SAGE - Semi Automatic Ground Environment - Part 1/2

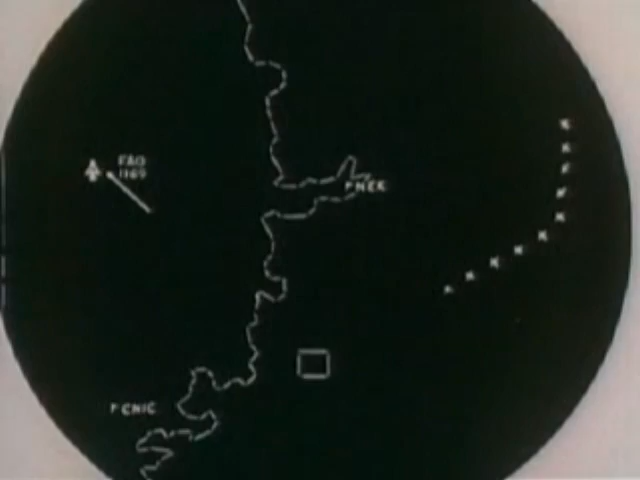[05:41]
The computer can furnish information on the countermeasures available, so that the officer in charge can make his choice as to when and where to fight.